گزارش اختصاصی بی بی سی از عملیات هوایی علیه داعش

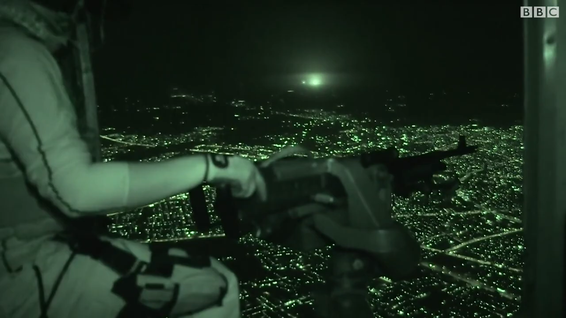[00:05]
دل تاریکی شب هلکوپتر های ارتش عراق در راه
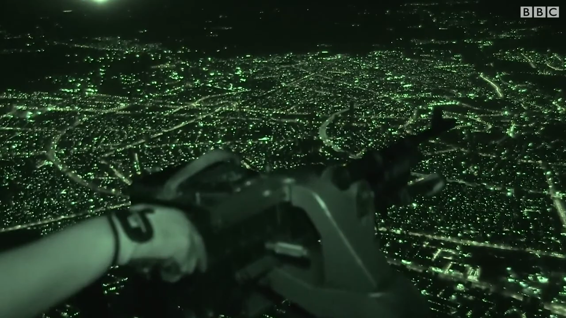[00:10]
حمله به داعشند هدف فاصله چندانی با
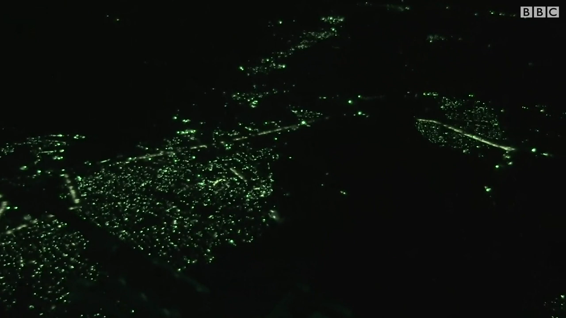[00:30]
عراق برای بازپسگیری موسل است و ما نخستین
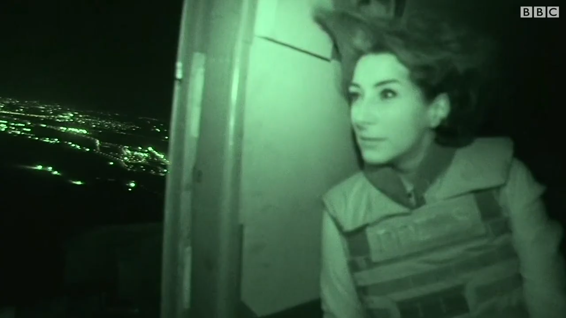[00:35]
تیم خبری هستیم که با این هلکوپتر ها همراه شده
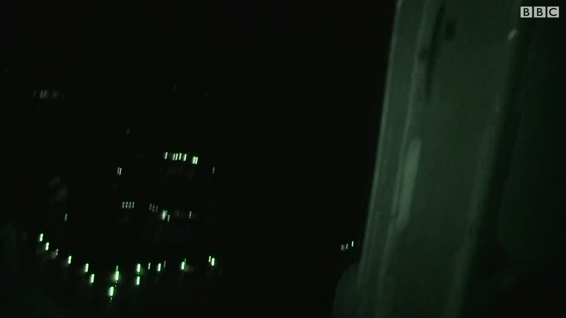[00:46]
ظاهرن از روستای پشت سرمان به هلکوپتر شلیک شده بود
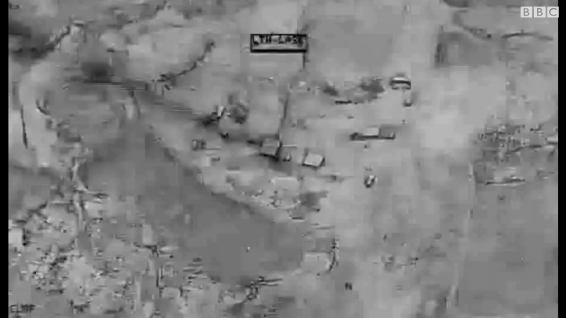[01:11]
حمله با موفقیت انجام شد دو هدف نابود شد
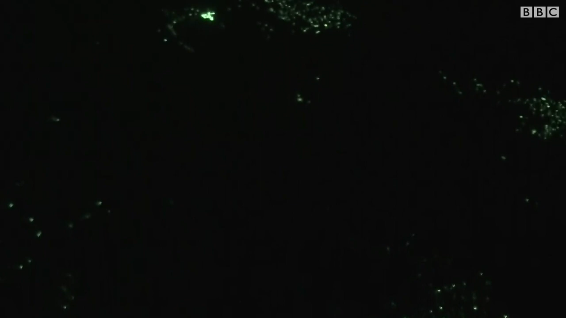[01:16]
یکیشان انباری بود پر از مهمات داعش
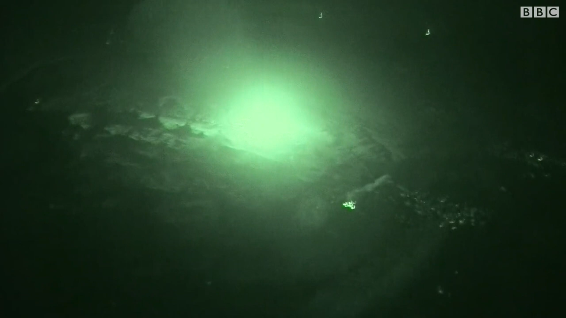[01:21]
پس از حمله خلبانها خود روهای داعش رو رسد کردند که به سوی محل حمله میرانند